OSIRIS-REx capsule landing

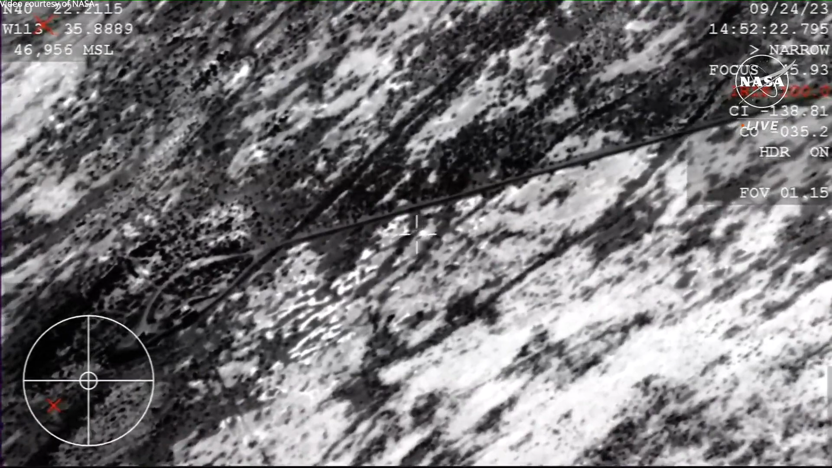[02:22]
California Institute of Technology And touchdown of the OSIRIS-REx sample return capsule, a journey of a billion miles to asteroid Bennu and back has come to an end,